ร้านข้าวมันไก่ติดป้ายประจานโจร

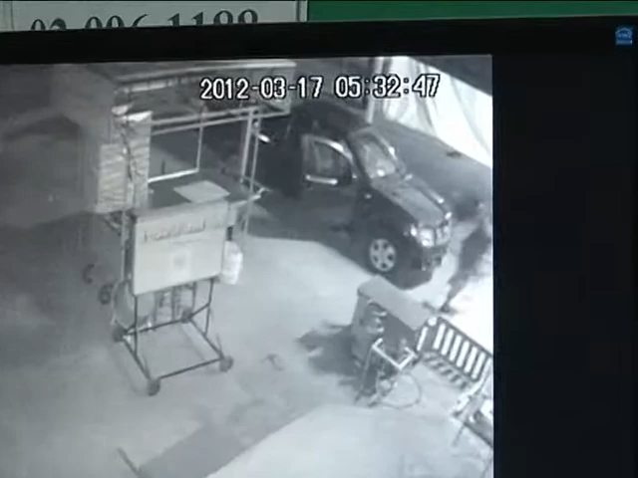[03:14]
ีกจุดหนึ่งที่สามารถจับภาพคนล้ายที่เข้ามาโจรกรรมคอมพิเตอร์ภายในร้านแห่งหนึ่งในบริเวณดังกล่าได้ครับ